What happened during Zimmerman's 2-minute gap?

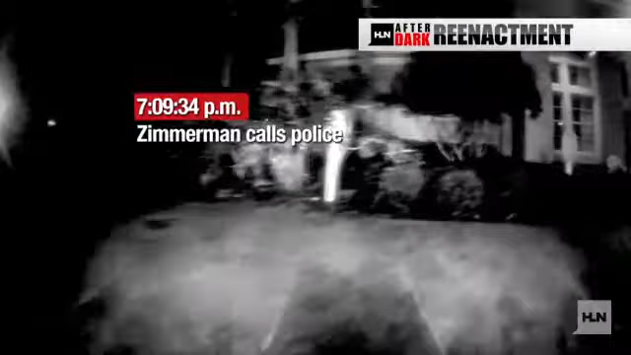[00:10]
George Zimmerman calls Sanford Police's non-emergency line. He later told police he made the call just outside his subdivision's clubhouse.